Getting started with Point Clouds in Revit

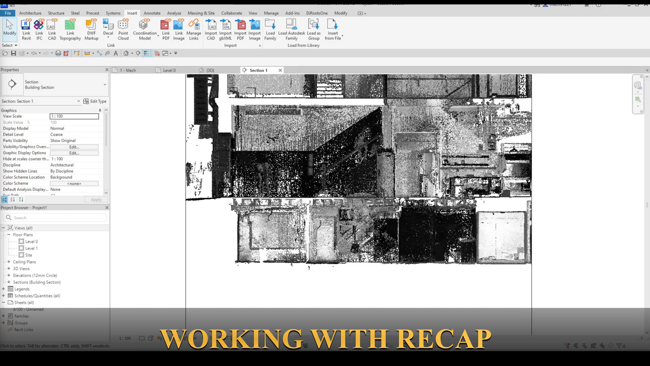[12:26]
Finally to increase the efficiency and accuracy of the modeling process it is extremely useful to have the point cloud file open in recap and placed on another monitor while modeling.
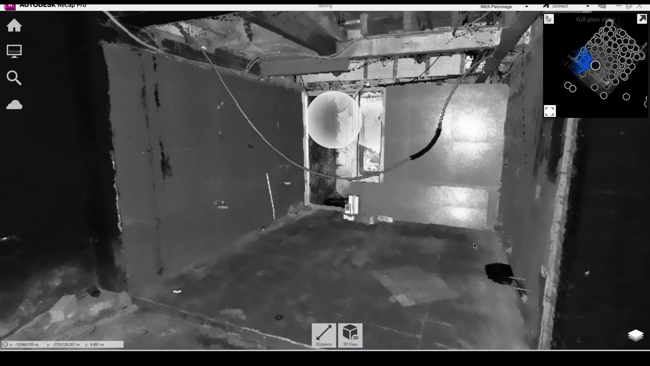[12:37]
In recap you have access to what I refer to as mirror balls.
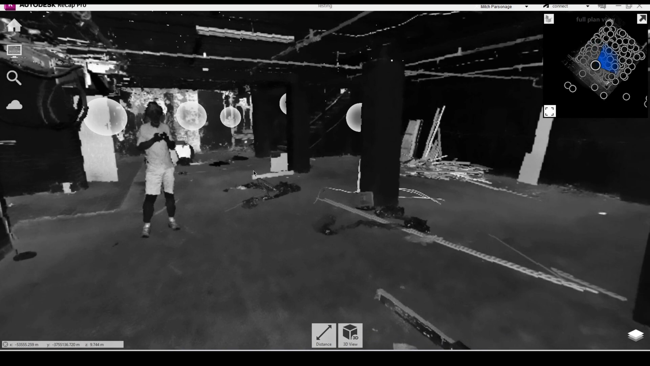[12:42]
Mirror balls are locations where the scanner was placed to scan and they capture 360 degree photos.
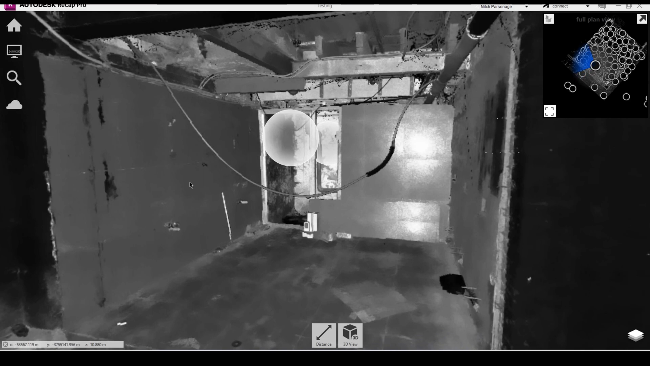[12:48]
These mirror balls allow you to quickly verify and confirm what is there in the scan data versus what still needs to be modeled.
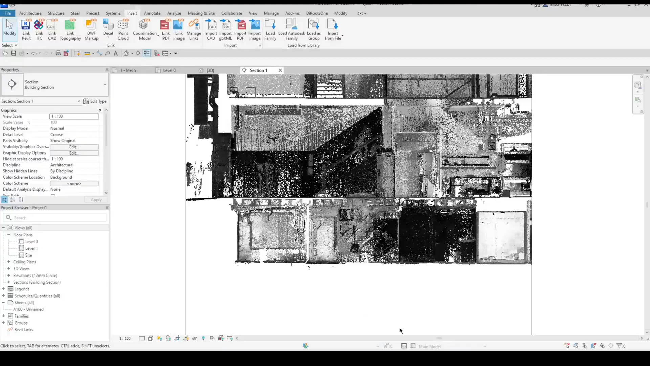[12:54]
So those are a couple of tips and tricks or these considerations that you can think about before beginning a scan to BIM project.